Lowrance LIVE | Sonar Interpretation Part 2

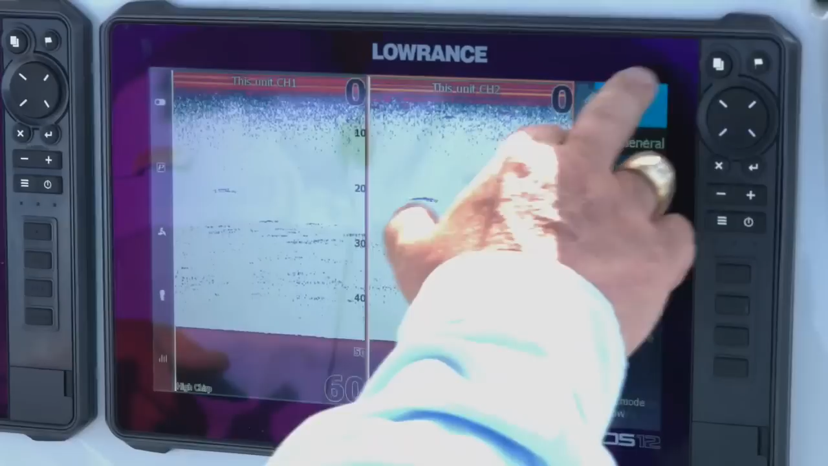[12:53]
If we, we're going to talk about things like the modes and this is your setup. The important things that you look at on this, when you put your transducers on, if you hit settings and then you go to sonar,
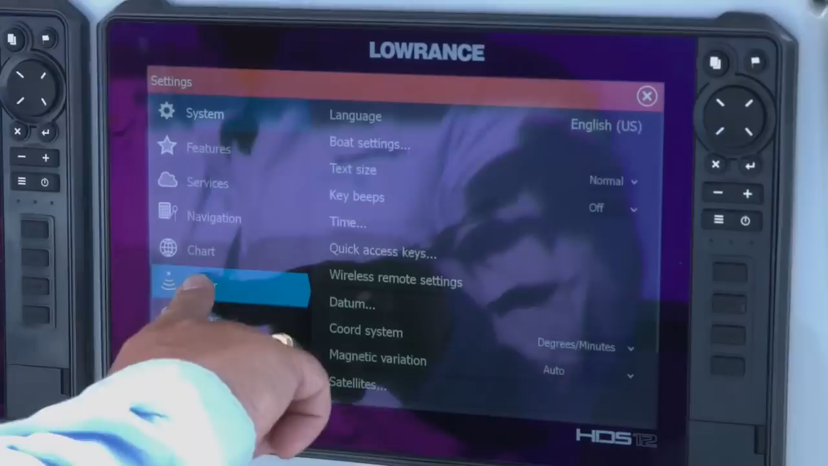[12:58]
in your installation, you have a transducer type. Now with a lot of our newer transducers, they actually read what type of transducers plugged in it because the ID is already in the transducer.
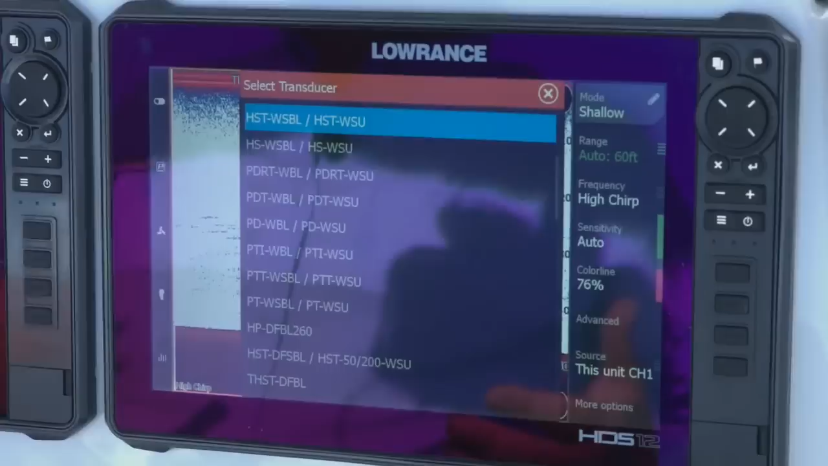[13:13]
So it fills in that information. So a lot of guys that have the glassed in transducers in bass boats and things like that, it's going to say a PDRT or a PDT or a PD.
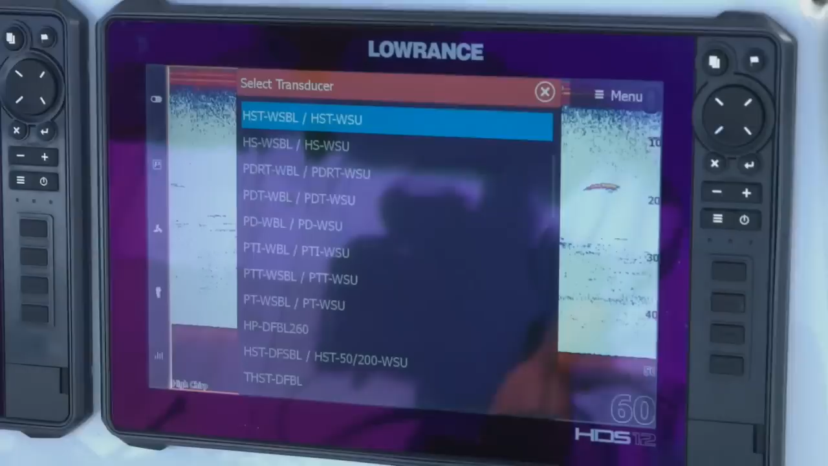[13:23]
Basically that just stands for a puck transducer. And the T means it's got temperature and the RT means it has a remote temp,
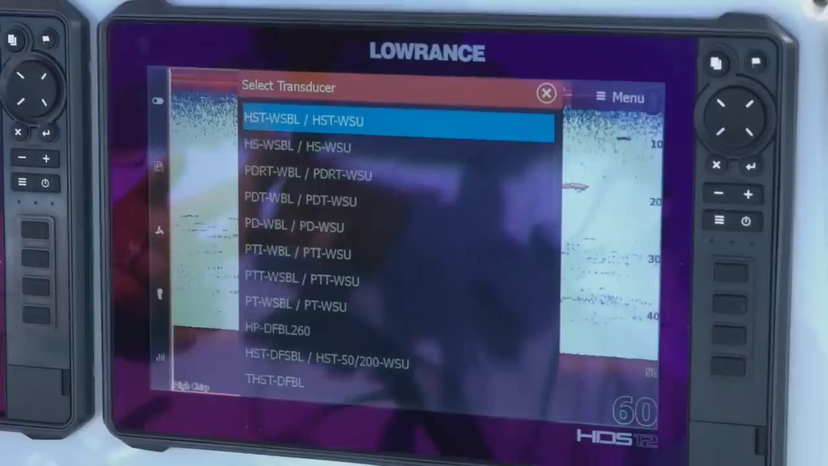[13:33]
which is a little cable with a brass fitting that comes out the back of the boat. You put it on the boat in the water so you get accurate water temperature. So these are what you kind of want to look at.
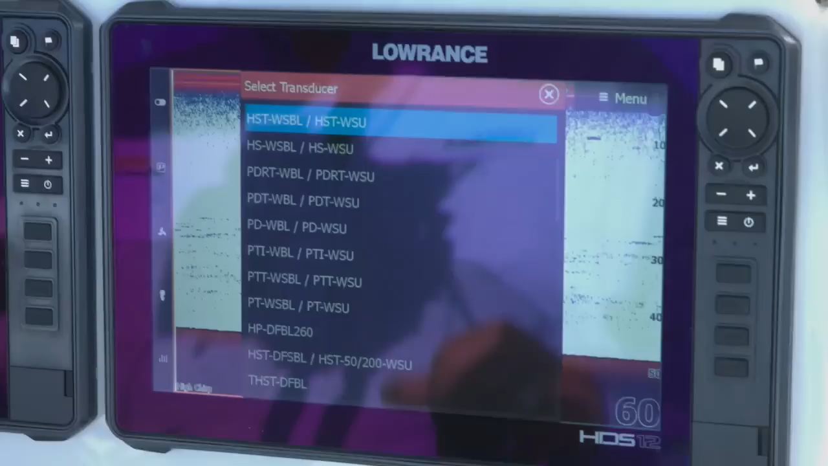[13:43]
By telling the unit what transducer you're using,
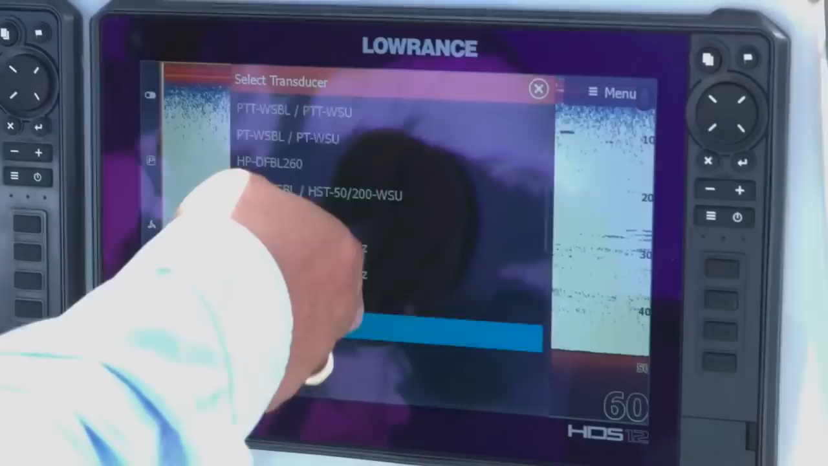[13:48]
it also knows how much power that transducer is capable of. So it'll know if it's a 500 watt, 600 watt, you know, thousand watt transducer.
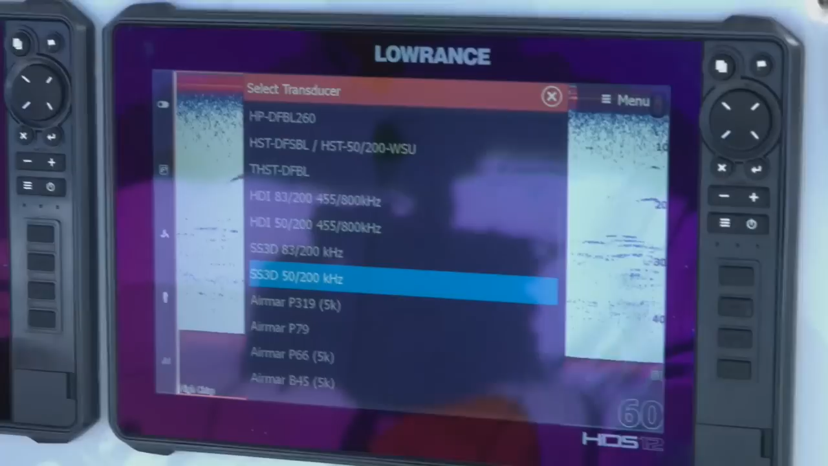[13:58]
It knows what it can send to it. So you can see we have our HDI transducers listed here.
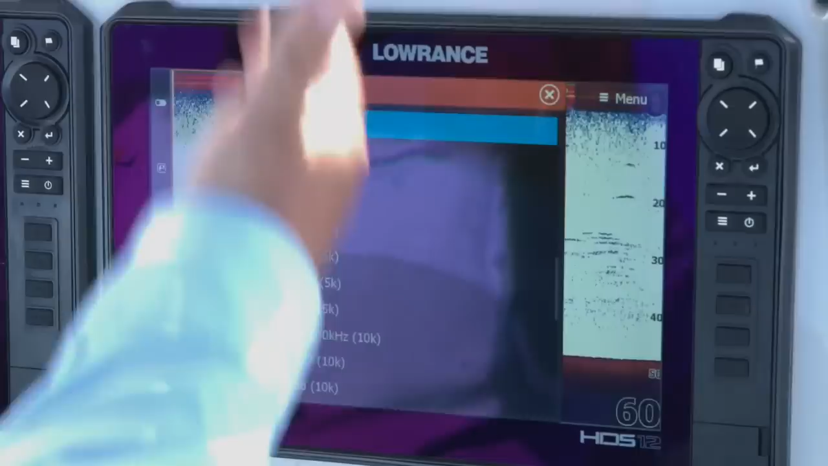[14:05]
We have quite a few Airmar transducers for you to select from if you choose an Airmar transducer.
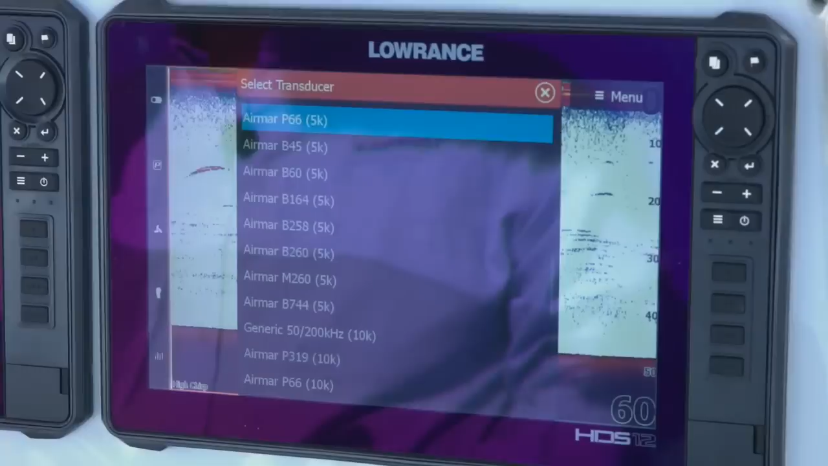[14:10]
But most of the time your Airmar transducers are already going to auto ID so you don't have to worry about that.
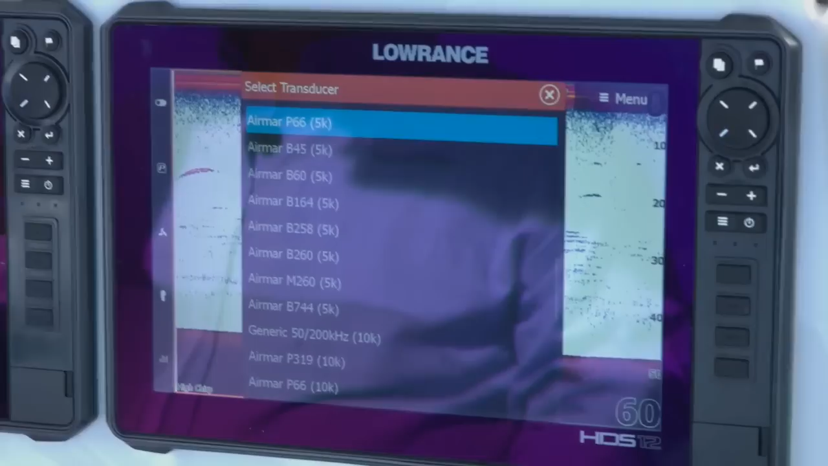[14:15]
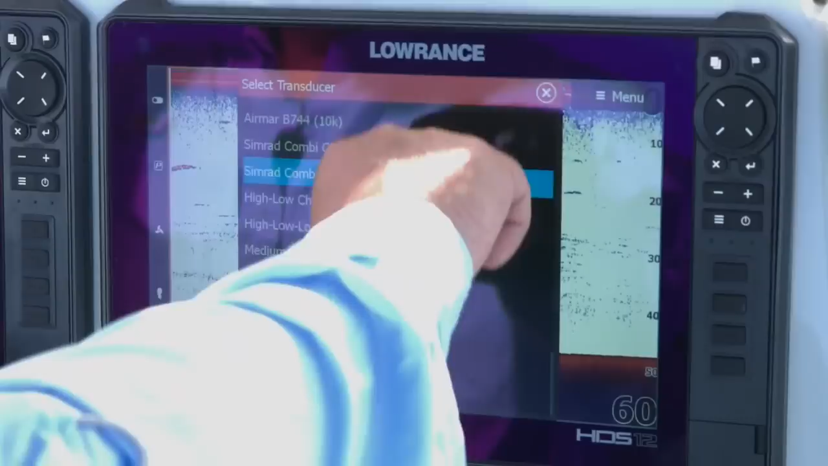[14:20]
And you can see as we go through here, you know, we give you some options for like a generic high medium and low chirp.
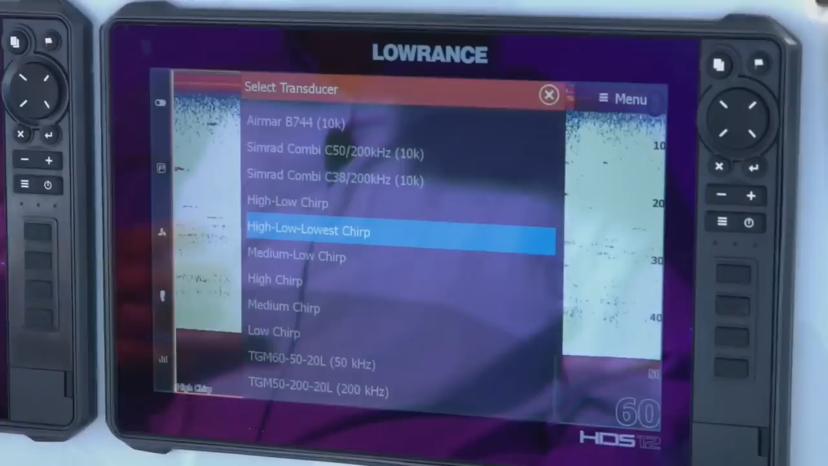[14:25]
So you have all that ability. So that's the first important thing you need to do is select your transducer for the unit.
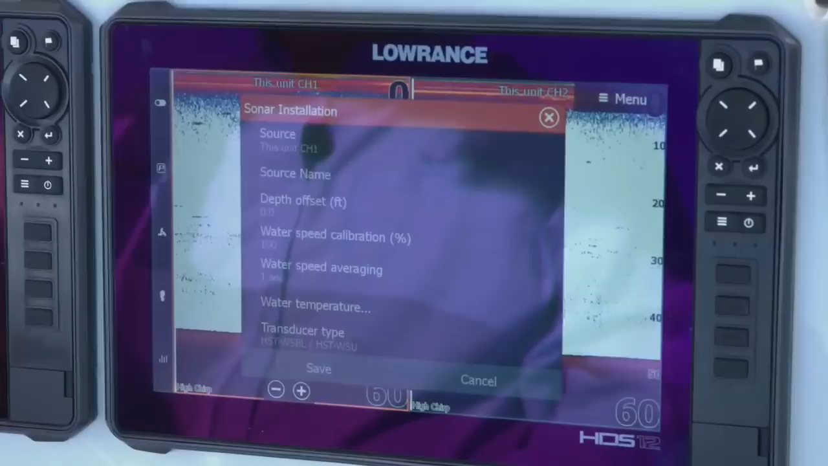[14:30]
The main thing it does is the unit knows what type of transducer it is. It knows how much power it can send to it.